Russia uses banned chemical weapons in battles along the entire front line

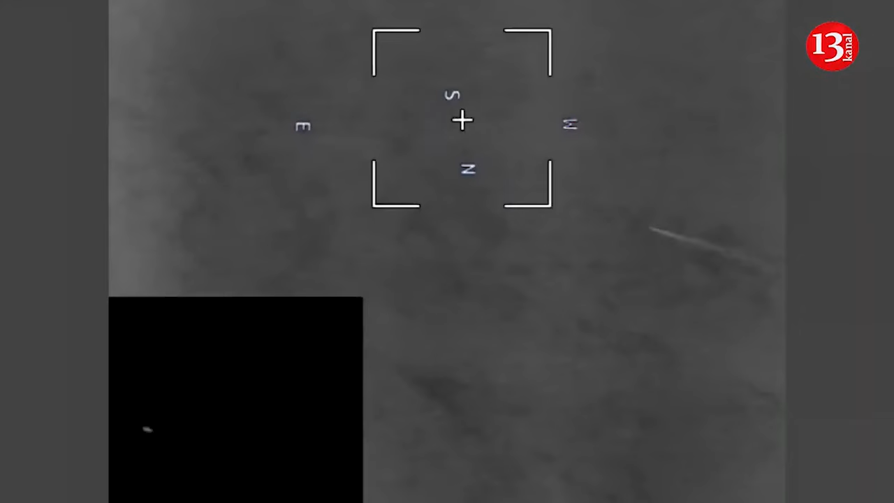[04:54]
Our Sea Baby is not just a drone, but a richly functional platform that can be gradually improved.
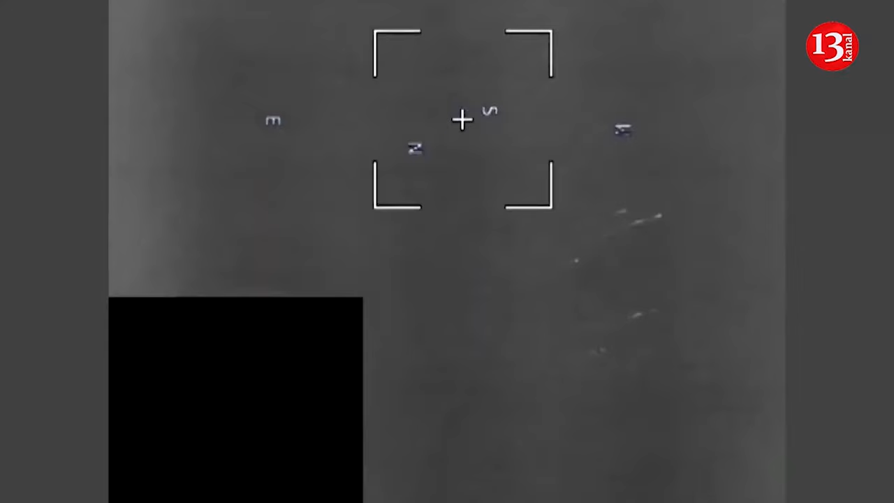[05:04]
And today we can confirm that they are equipped with a salvo-fire rocket system and this technological
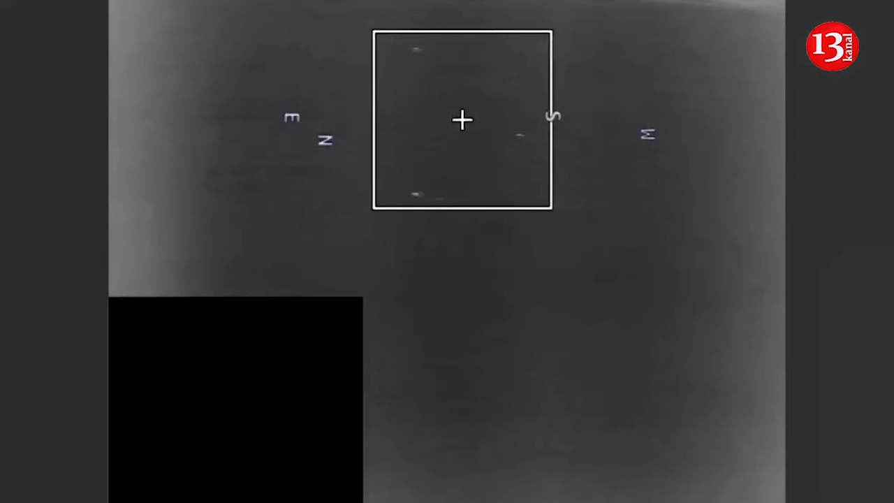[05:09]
solution is already showing consistent results. So the enemy is on the lookout for new surprises.